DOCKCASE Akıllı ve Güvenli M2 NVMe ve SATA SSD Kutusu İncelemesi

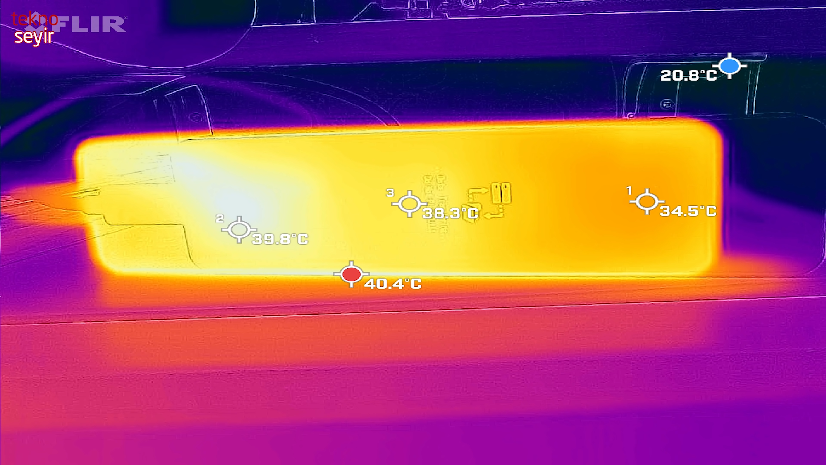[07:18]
40 derece civarında tuttu bu M2. Ki bu onun güvenli sınırlarının içinde zaten bir sorun olmadı.
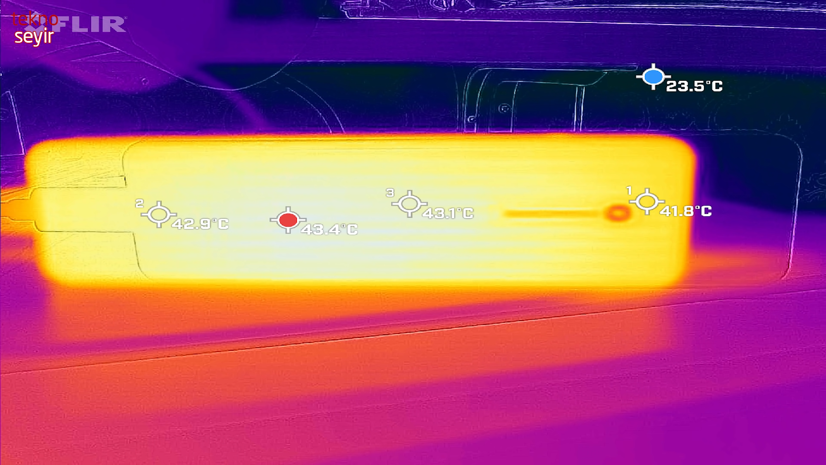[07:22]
Performans düşüşü ya da throttle yapmadan düzgün bir şekilde çalıştı. Bakın biz ben konuşurken 10 saniyelik PLP hazırlandı. Tekrar çekeyim şuradan.